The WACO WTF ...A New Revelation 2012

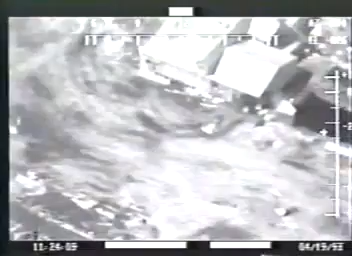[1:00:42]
What a flare really does is it takes invisible radiation, which is called infrared radiation, and it converts it into visual radiation, you might say, that we can see with the eye. What we have here is a tank infantry type of an operation.
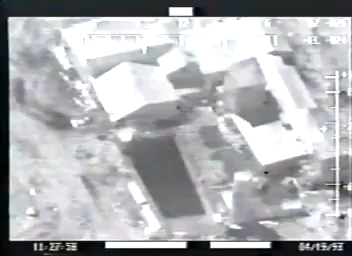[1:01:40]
As the tank crushes the roof of the gymnasium, gunfire can be seen streaming into the dining room from positions in the courtyard. I stopped counting after about 62 individual shots.
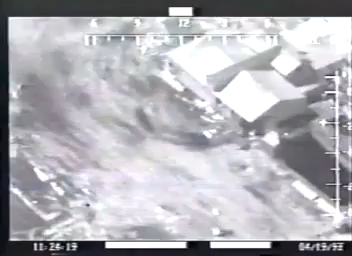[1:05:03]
well, the government is refusing to look at this, and anybody with their plain eyes could see, well, something's going on there.
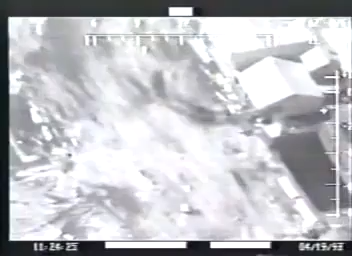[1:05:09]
You know, when you think of the fact they're shooting automatic weapons fire into a building with children in it, there's something wrong. Dr. Allard has stated that this video shows gunfire being directed into Mount Carmel from the outside of Mount Carmel on April 19th.
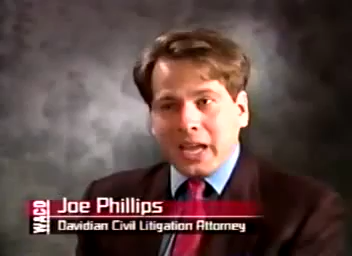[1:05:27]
The only people that could have come from would have been federal agents.
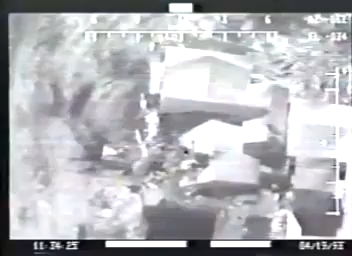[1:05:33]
Other flashes can be detected on the FLIR tape within an hour of the fire, such as this detonation in the courtyard, which has a thermal signature that is consistent with a hand grenade exploding.
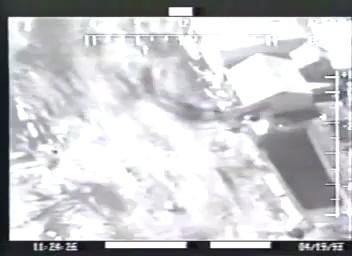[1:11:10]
When you see the individuals roll out from the tank and come around the sides and start shooting into the building, what they're doing, they're defending the vehicle. If HRT or Combat Applications Group, whoever was pulling the triggers, expected resistance, expected shots to be fired, then their moves on April 19th made tactical sense.
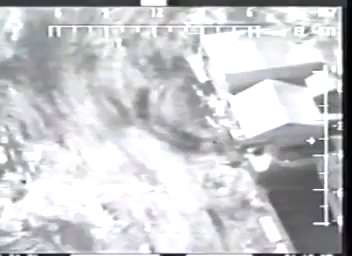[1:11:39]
There's no doubt in my mind that the flashes on flare tape was fire from semi-automatic or automatic weapon fire being returned into the building.
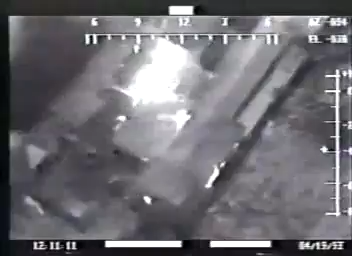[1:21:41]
And what we have is we have men firing automatic weapons. And they're firing into the burning building. And like some sort of a cowboy movie, they're retreating down the building and firing as they're retreating.